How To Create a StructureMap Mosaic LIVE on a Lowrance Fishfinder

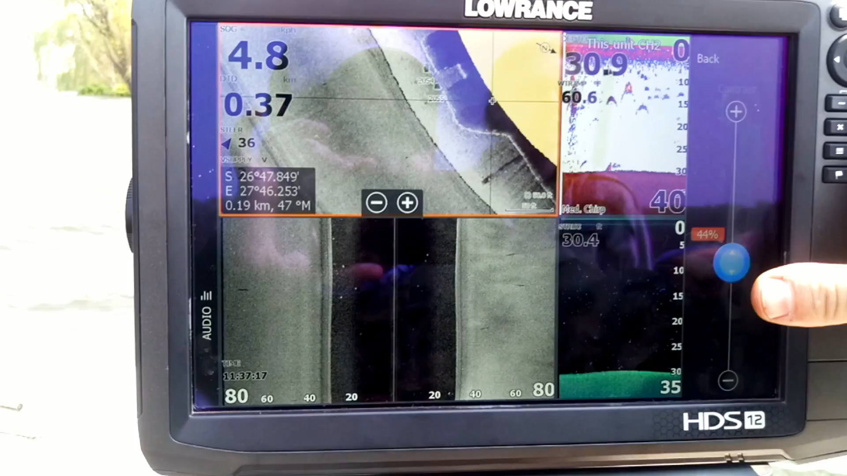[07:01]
I personally like this palette as well. Or you can drop the contrast down and make it nice and dark.
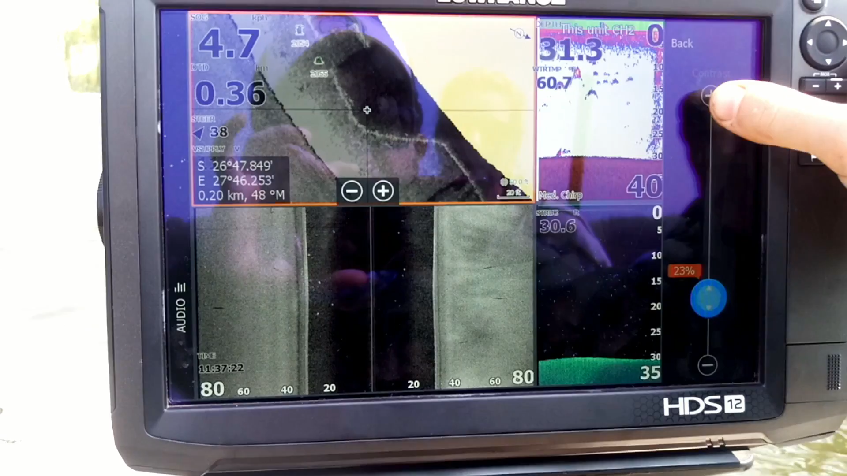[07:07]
But I prefer the contrast around 42ish, 51, stuff like that.
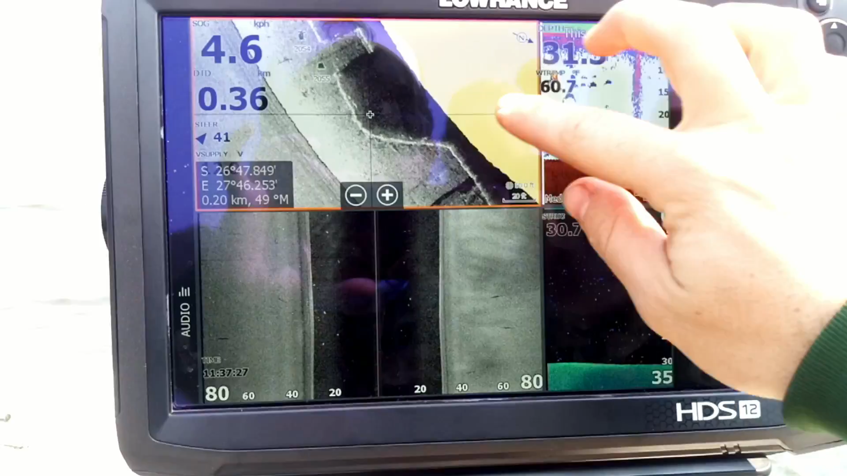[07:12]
On screen: speed 4.6 km/h
But now as you can see I don't have that washed out area on the sides.
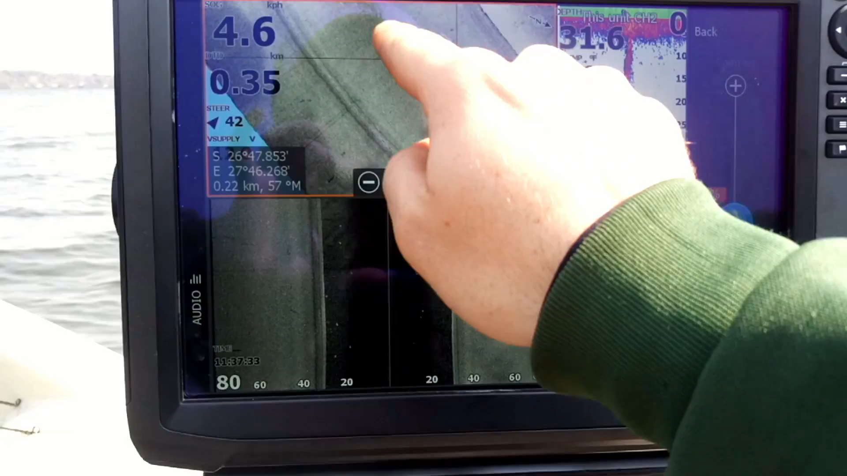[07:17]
Because I'm only recording at 80 foot. Hope this helps guys.